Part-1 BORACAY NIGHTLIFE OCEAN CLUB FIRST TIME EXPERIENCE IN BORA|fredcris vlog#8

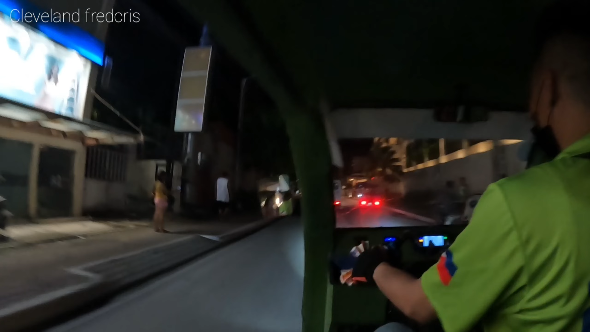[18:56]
Boracay. Oh my god, it's so dark. I don't even see it.